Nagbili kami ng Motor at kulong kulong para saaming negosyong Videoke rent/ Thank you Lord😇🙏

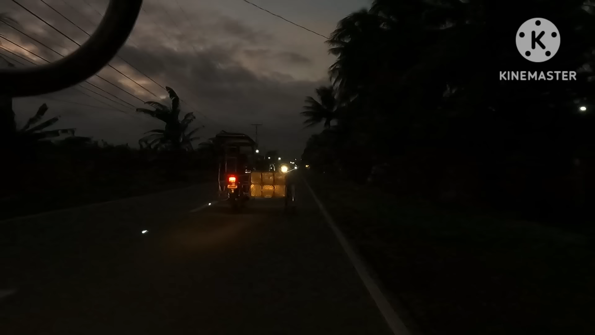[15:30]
So, yan po kami ginabi na pagkuha na itong aming sidecar.